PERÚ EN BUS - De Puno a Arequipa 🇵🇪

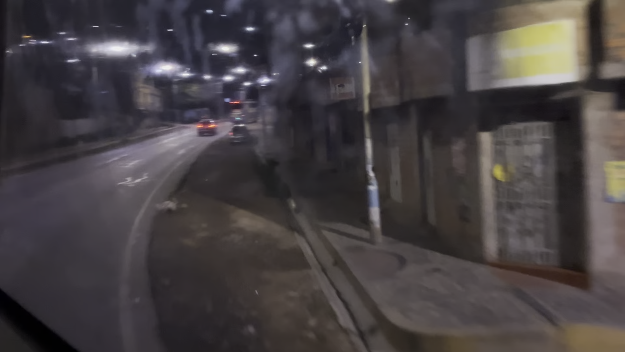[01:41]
un juicio además el bus tenía una lámina entonces no se veía muy nítido hacia afuera ya era de noche entonces se veía